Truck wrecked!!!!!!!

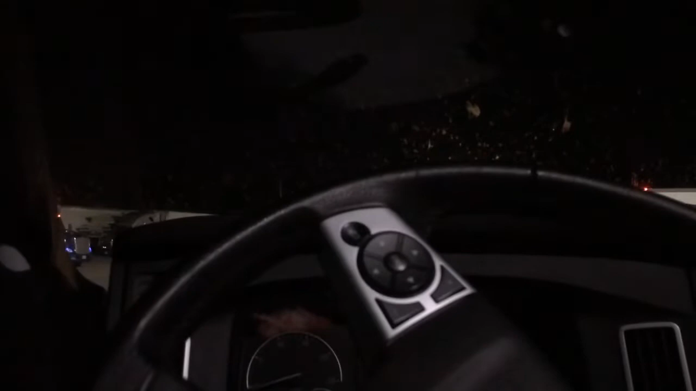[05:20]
And, uh, I gotta pack up my shit and, um, go back to the yard, I guess. We're supposed to tow this thing from Louisville, Kentucky back to, uh, Dallas. So, we can get, um, get it to the shop. Cause, you know, you don't want it out here. Cause then you gotta get back out here to get it. They told me they'll fly me home tomorrow if I want. Um, I don't know. I think we're like eight hours. I might just ride with the guy.
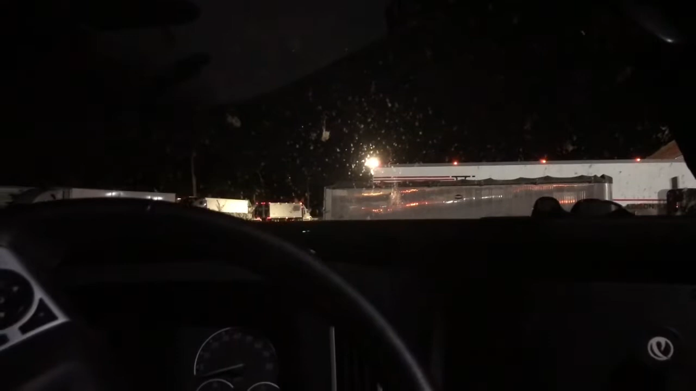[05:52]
I don't know. They told me to call in the morning to see if I wanted to fly home or... Or how I want to get home. But, oh, there's a light inside my truck. Damn, it's dark in here. Turn on something. Shit. I know I can't turn the truck on, but I can turn something on.